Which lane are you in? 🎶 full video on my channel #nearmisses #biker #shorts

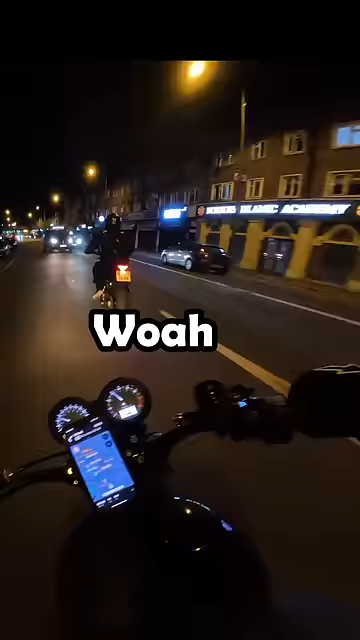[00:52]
Whoa, jeez, whoa. Oh my God. I literally thought I was about to watch you crash. London is mental, man.